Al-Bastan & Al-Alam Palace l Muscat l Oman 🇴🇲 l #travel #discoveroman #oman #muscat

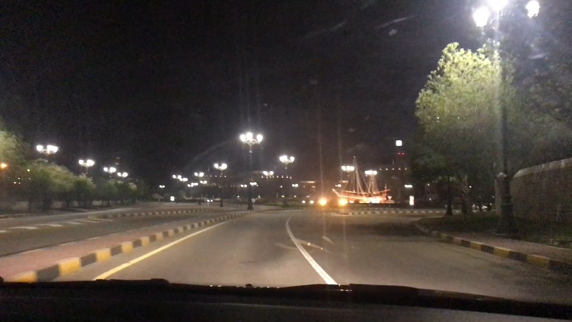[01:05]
ابھی یہ دیکھیں جے جو راؤنڈ بوٹ جہاں پہ یہ بوٹ لگی ہوئی ہے اس کے بالکل اپیزٹ سائیڈ میں ایک بیلڈنگ
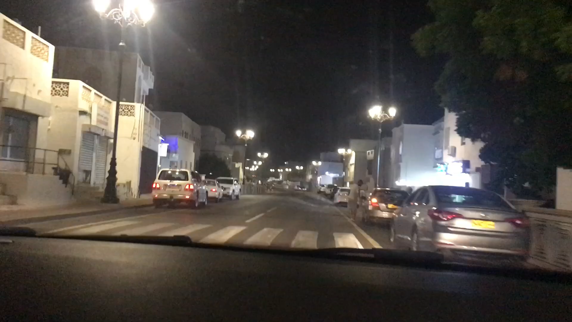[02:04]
آجیے گا وہاں پہ منسٹری آف فینانس بھی ہے اور رومان کا جو نیشنل میوزیم ہے وہ بھی ہے نائٹ ٹائم میں اور ہالڈیز میں تو وہ کلوز ہوتے ہیں لیکن جو علالم پیلس ہے اس کی بیلڈنگ کے بلکل قریب تک جانے دیتے ہیں اس کے اندر تک اندر بلکل بیلڈنگ کے نہیں لیکن باہر تک جو گیٹ ہے وہاں پہ تک وہ جانے دیتے ہیں کہ لوگ ٹورشٹ آ کے دیکھیں
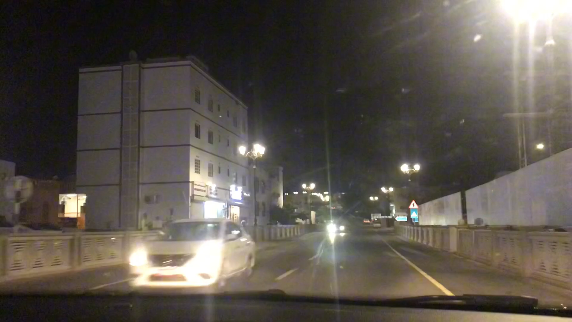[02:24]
تو یہ سارا جس ایریا سے ہم گزر رہے ہیں ابھی یہ
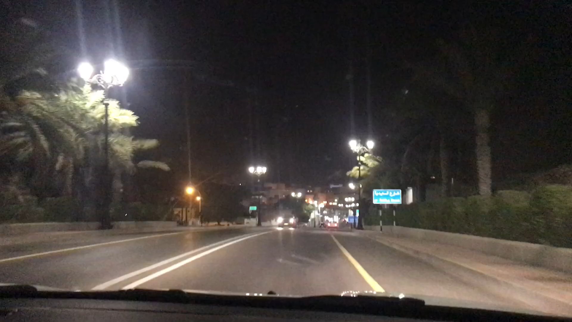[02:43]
البستان پیلس کے درمیان میں یہ ایریا آتا ہے مطرہ سے آگے آئیں تو مدینہ جو الالم پیلس ہے اور اس کے بعد یہ البستان پیلس آتا ہے دونوں البستان پیلس ایک ہوتل ہے اور وہ ایک فارنر کمپنی اس کو چلاتی ہے
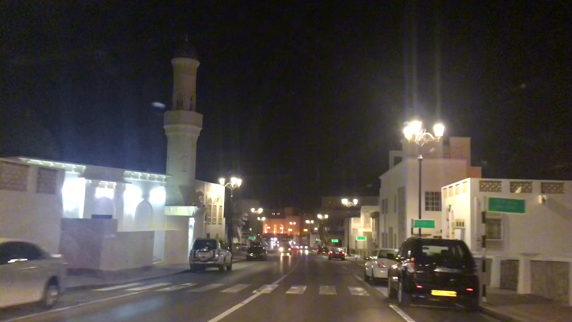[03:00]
تو انشاءاللہ کہ بھی دیئر ٹائم میں بھی میں اس کو ایکسپلور کروں گا ابھی دیکھیں یہ بلکل پیس فل ہے یہاں پہ کچھ بہت زیادہ
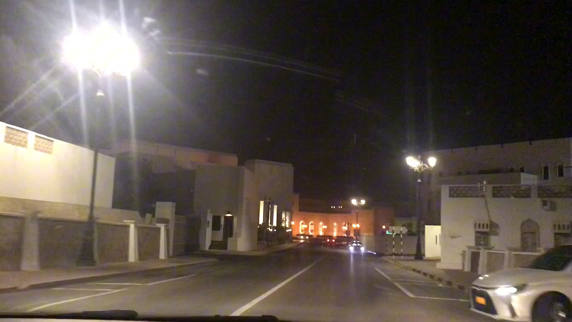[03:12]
پاپولیشن نہیں ہے رائٹ سائیڈ میں جتنی بلڈنگ ہے اس کی بیک سائیڈ میں سمندر بھی ہے یہ جو
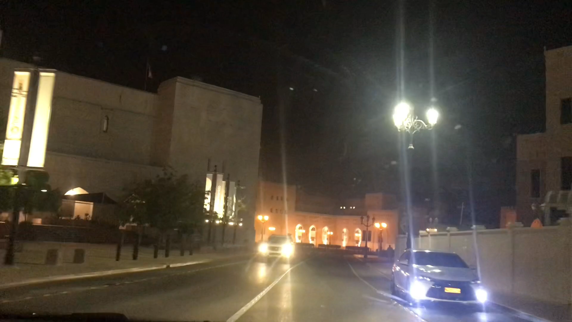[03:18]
سامنے آپ کو بلڈنگ نظر آ رہی ہیں یہ ابھی بڑی سی بلڈنگ ایک دو